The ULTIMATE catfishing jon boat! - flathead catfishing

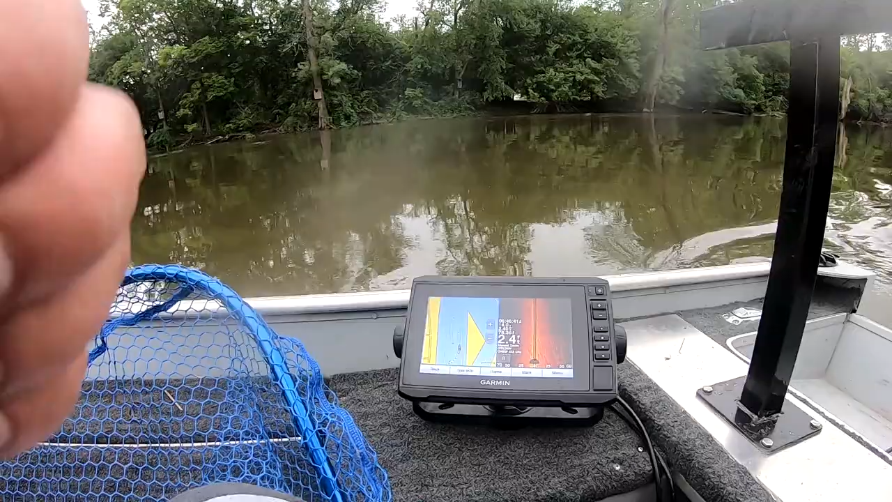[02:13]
foot of water we'll change this a little bit here so this boat can go pretty shallow my other boat not so much hi guys it's the first spot and this